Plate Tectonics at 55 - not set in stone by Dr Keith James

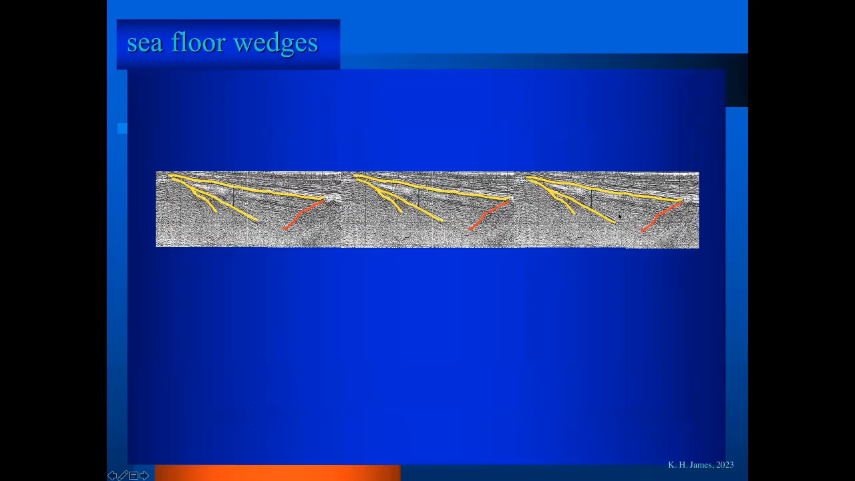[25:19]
If I look at the sea floor wedge that I showed just a moment ago and put a series of these alongside each other, then igneous rocks will rise up the extensional fault.
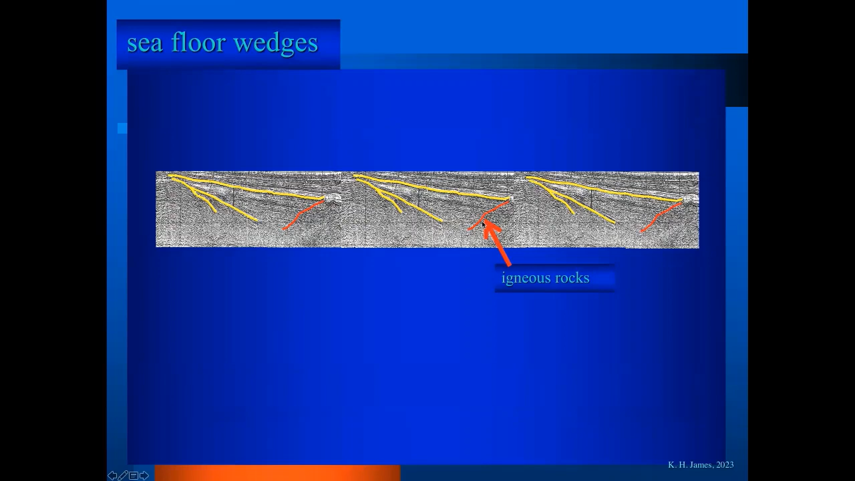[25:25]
So we have,
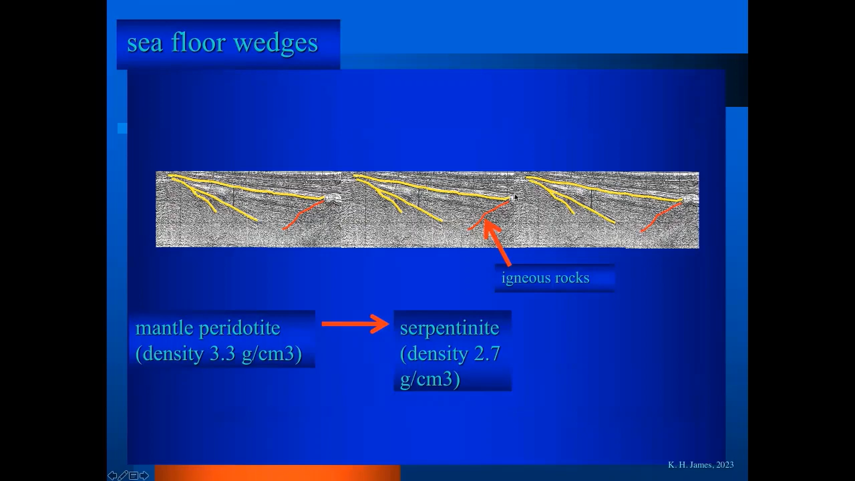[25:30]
we can expect to see serpentinite and magnetite along this extending margin. And the intensity over this geometry will range from high intensity to low intensity.